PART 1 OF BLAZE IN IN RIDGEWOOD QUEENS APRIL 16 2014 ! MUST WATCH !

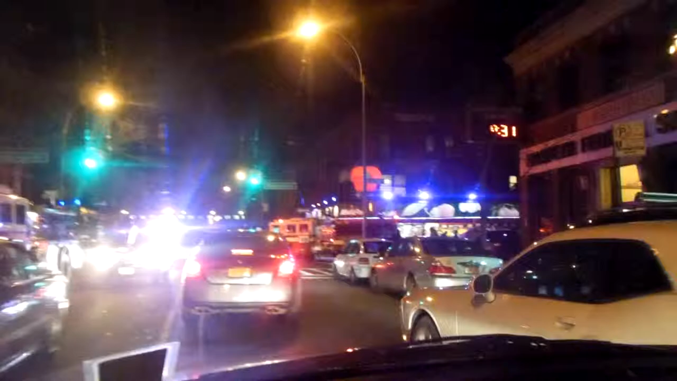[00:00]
Today is the 16th of April. Look, people are recording it.
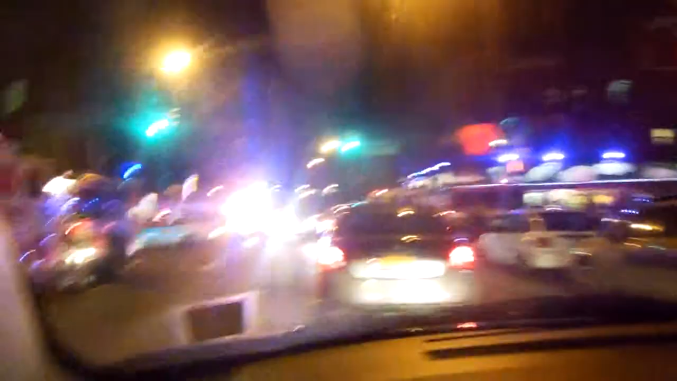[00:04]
Look, hold on, we gotta record this. People are recording it, but I don't know what's going on.